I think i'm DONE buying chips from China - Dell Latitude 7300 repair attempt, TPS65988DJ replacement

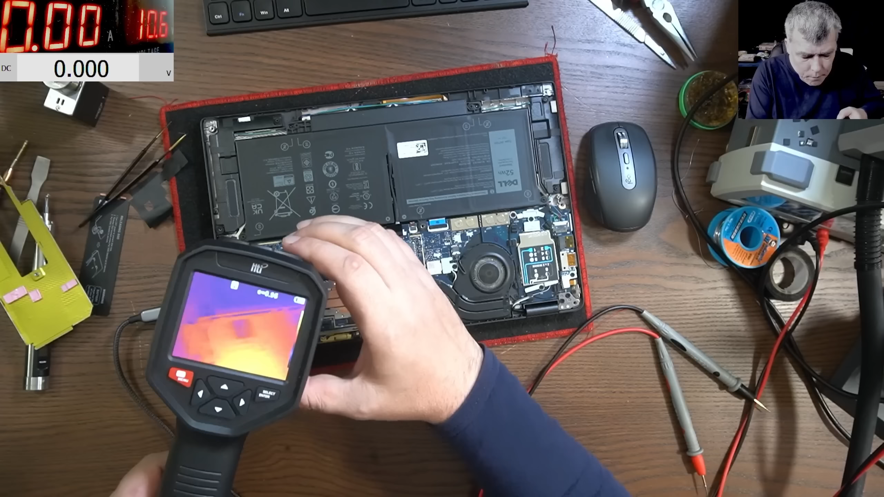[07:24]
Lol what is there? There is a chip Wow Wow it is hot I would say probably about 70 degrees Yeah that's all so this chip is getting my hot This one
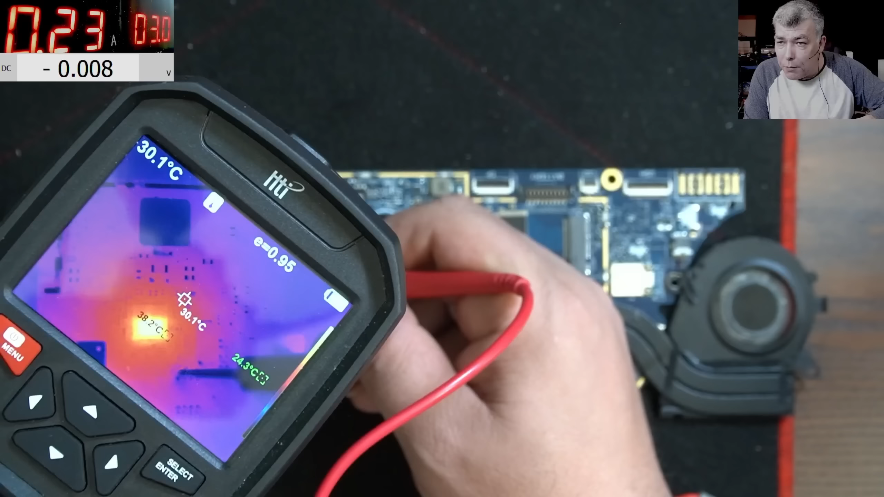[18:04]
On screen: spot 30.1°C
Okay So clearly The original chip Is faulty Yeah Good
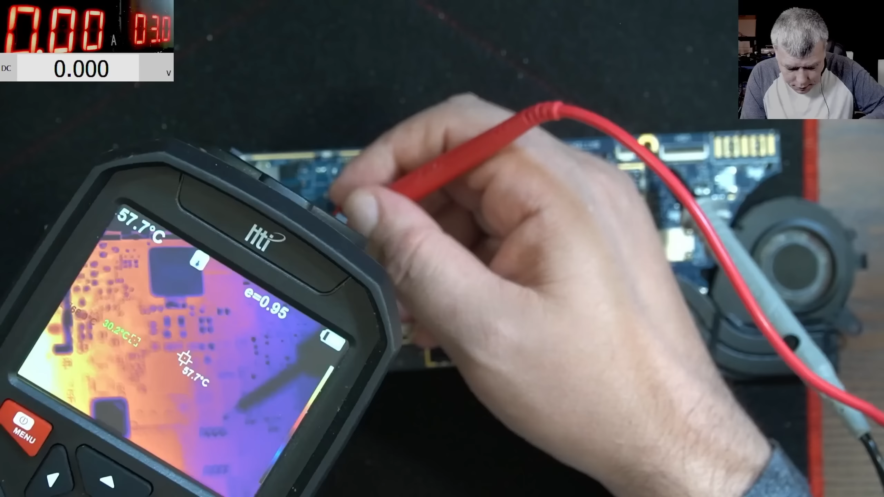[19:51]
On screen: spot 57.7°C, max 57.7°C
Where is the chip Is there I will come with The power supply And check there You can see Half of the chip On the bottom Is getting hot You can see it
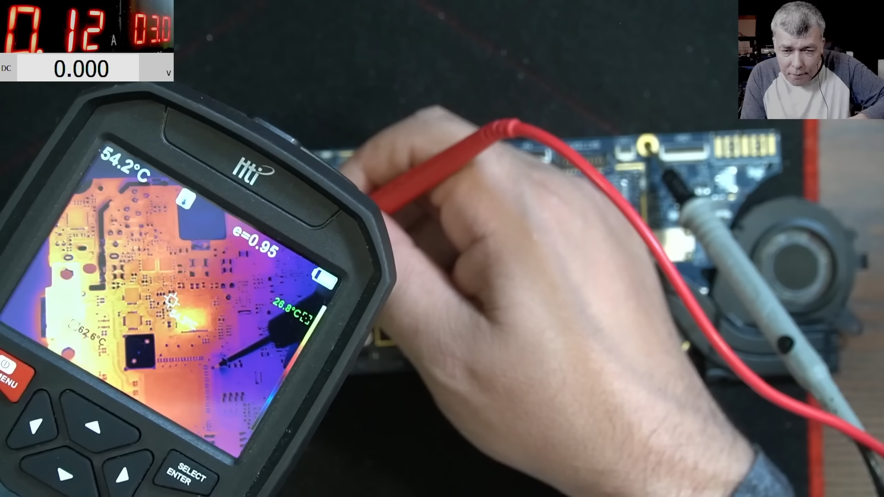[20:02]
On screen: spot 54.2°C
So the chip So the chip Actually Is taking 120 milliamps
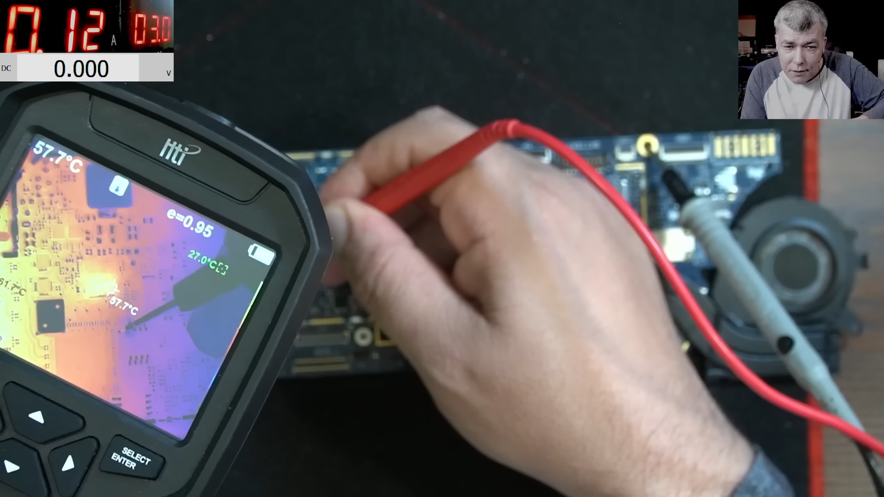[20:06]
On screen: spot 57.7°C
You can see it Yeah And that's the LDO voltage The chip